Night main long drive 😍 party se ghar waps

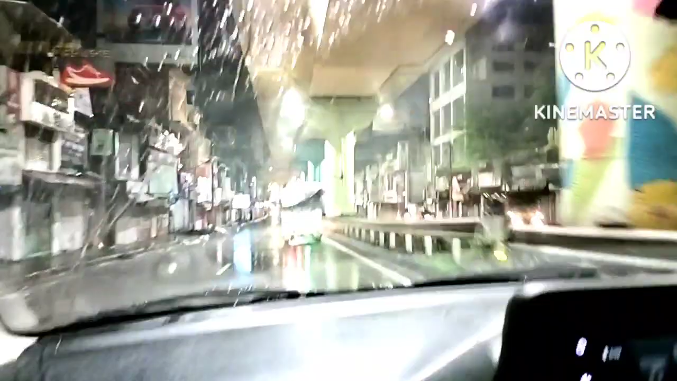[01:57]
उसके बाद अब हम लोग रिटर्न हो रहे हैं और काफी नाइट हो चुकी है और साथ में देख रहे हैं आप बारिश हो रही है।